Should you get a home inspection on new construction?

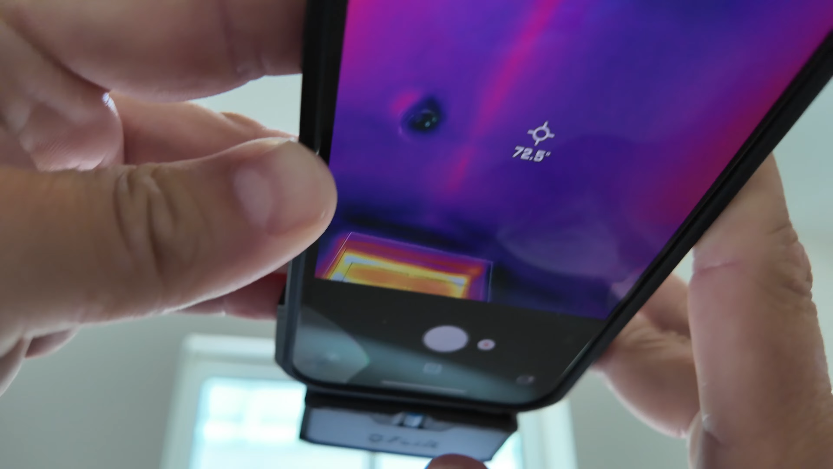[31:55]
Um, it's probably 90 degrees outside. And then look at our window here. You see, it's a little bit warmer.
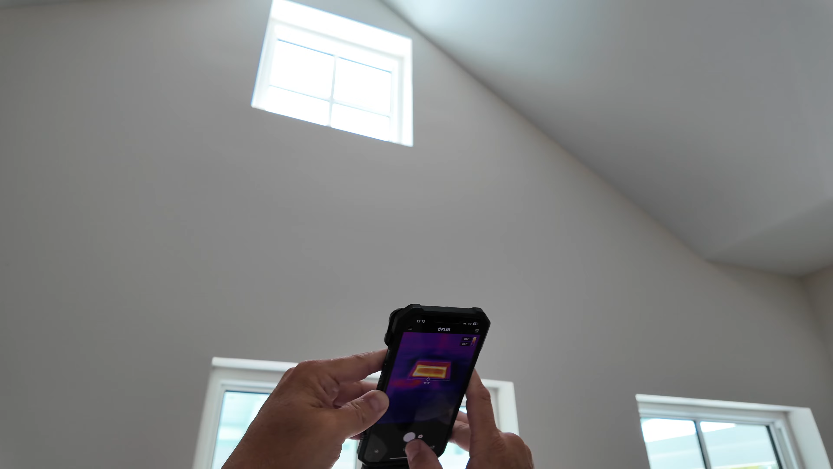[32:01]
Um, but we're hitting, hitting about 85 at the highest.
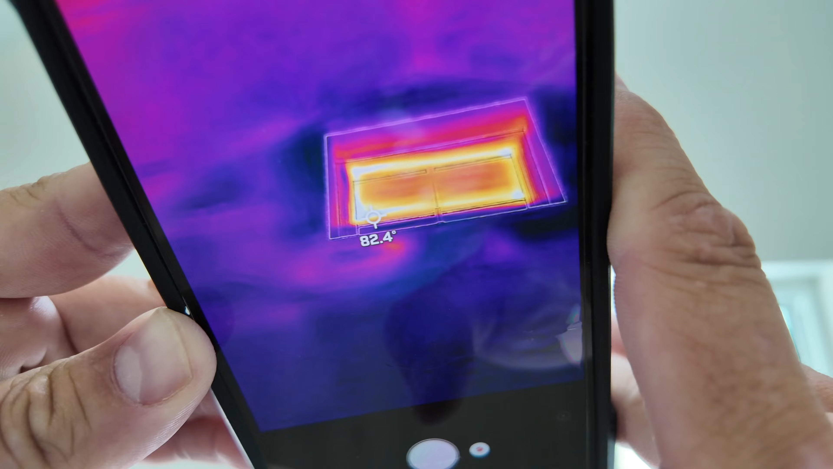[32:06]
Um, I measured a window out on Holmes Beach on a Thursday and it was 155 uninsulated window.
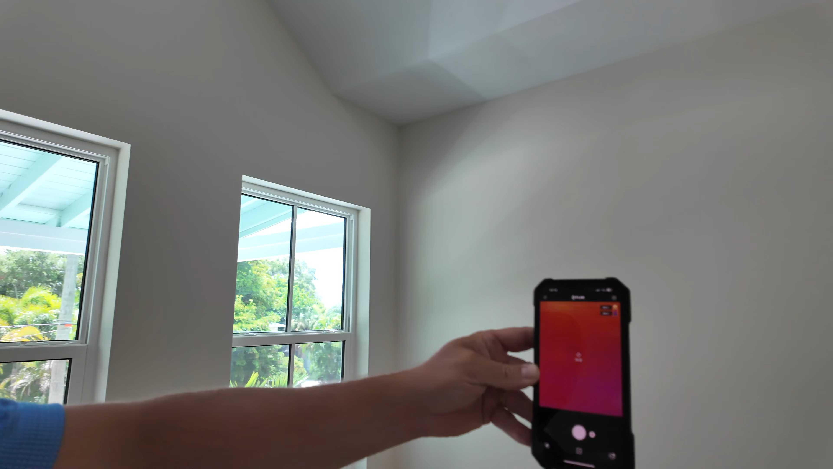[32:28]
So we're going to check and make sure that we don't have any missing insulation on our exterior walls. It looks really good on this wall. See how it's uniform.
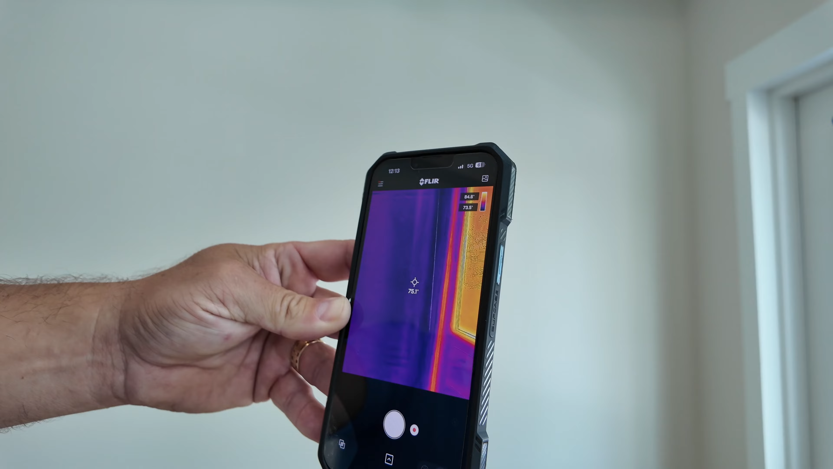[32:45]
We don't have like big lines of, uh, bright yellow hot spots. I love that. So of course, we're going to have a tiny little gap and crack, um, at our door and we have a metal, um, threshold.
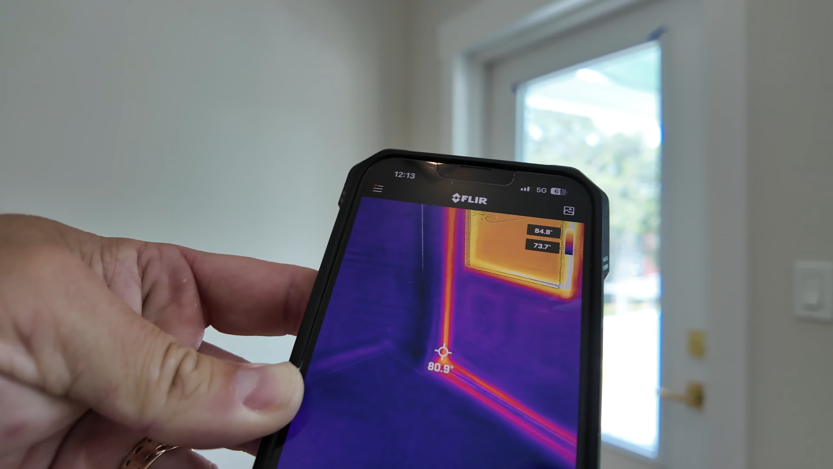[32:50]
So that's putting a little bit of heat inside here, but I mean, look at it, it's within five or six degrees,
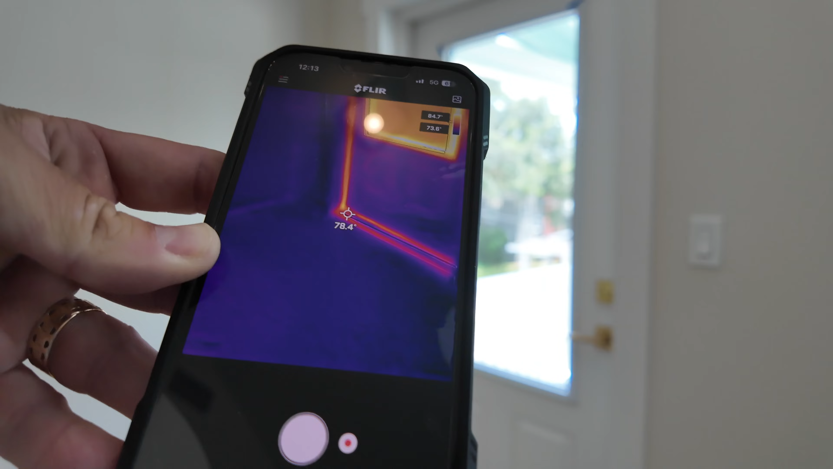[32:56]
maybe 10 of the rest of the house.
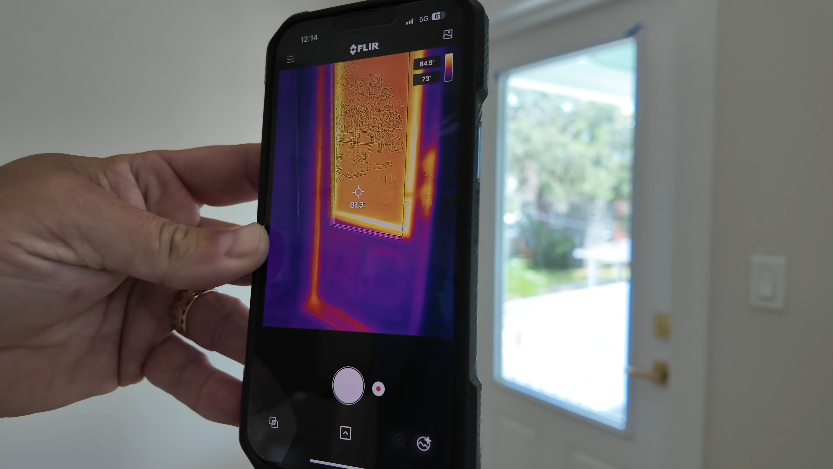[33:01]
You know, I love this thing because it's as close as we can get to x-ray vision. So yeah, since we can't look at behind the walls, we can at least basically look through them.
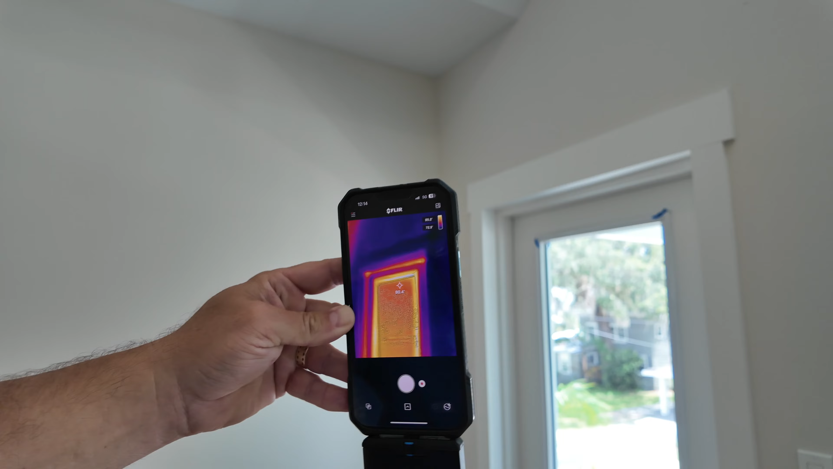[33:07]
So we have a corner. So that's what we were looking for. So, I mean, this is absolutely acceptable. You can see that it's just a tiny little spot that we have some heat radiating in that corner. Um, but on a typical new construction, I'm seeing this everywhere.
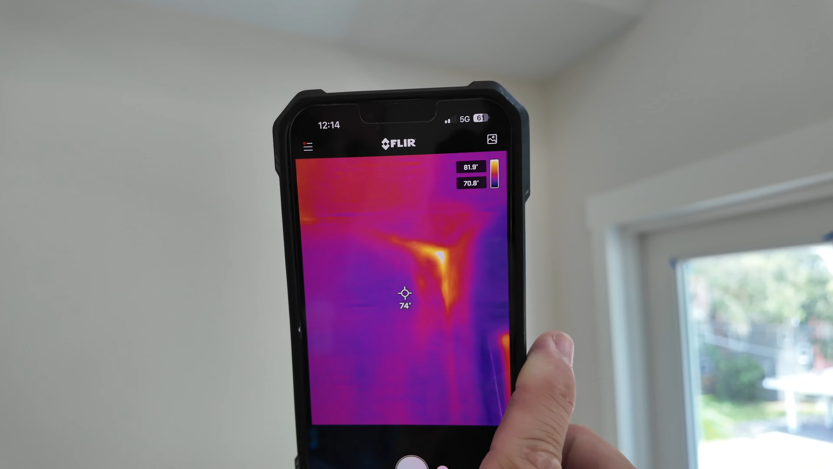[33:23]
I'm seeing, uh, you know, every, every panel, um, we can almost see every stud and every wall. And, uh, these are, these are exceptionally well insulated, 10 out of 10 so far for the insulation.
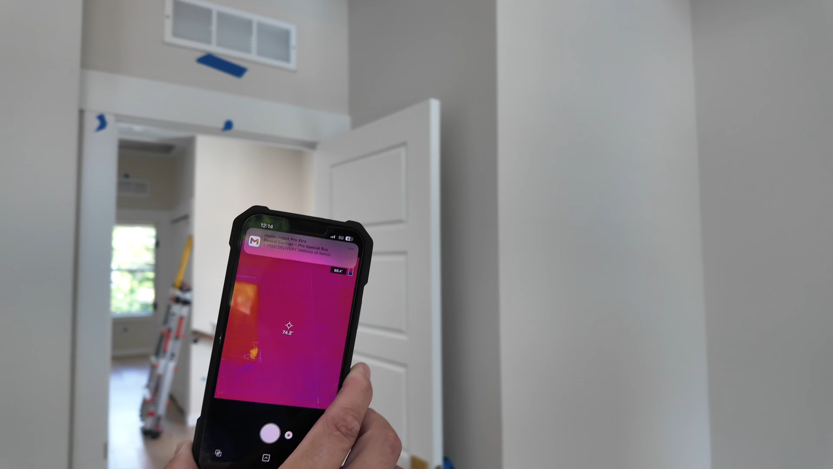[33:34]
We can see that this, uh, attic access, it doesn't have to be insulated because right, our whole attic is insulated.
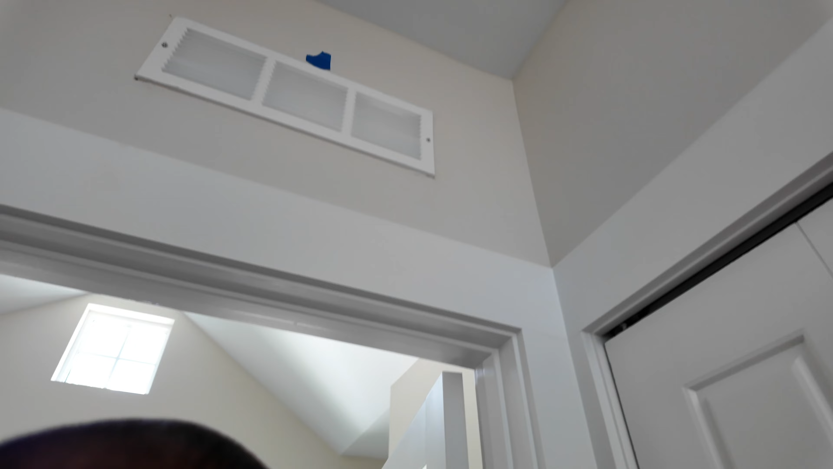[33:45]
And we see how that's nice and cold because our,
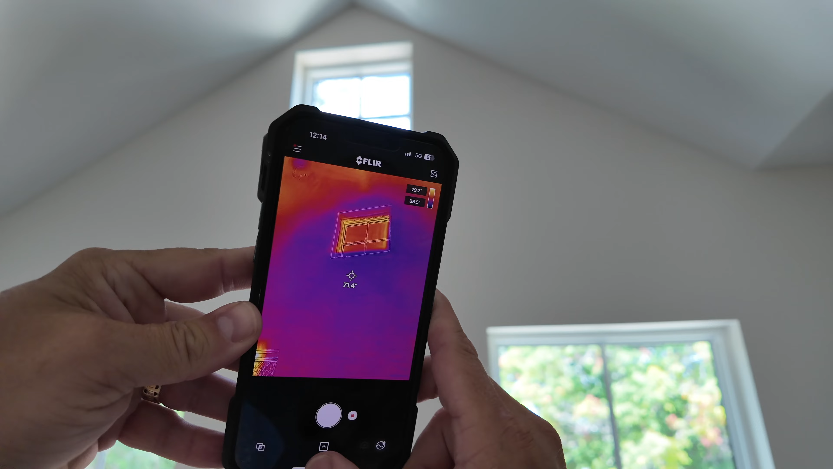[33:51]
our AC register is over here blowing really cold air.
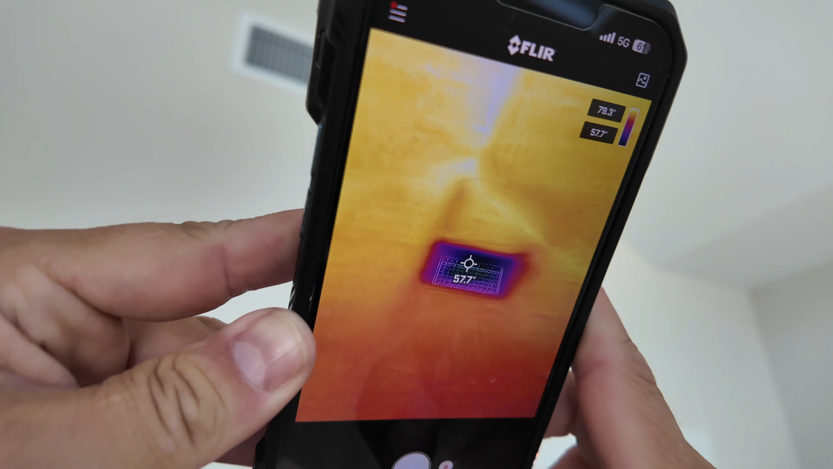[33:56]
We're coming out at 57 degrees. And so this is the hottest spot so far, and that is exceptionally low temperatures. Just this camera makes it look very hot because it's very sensitive. Um, FLIR, um, has been the world leader in thermal cameras, um, for generations now.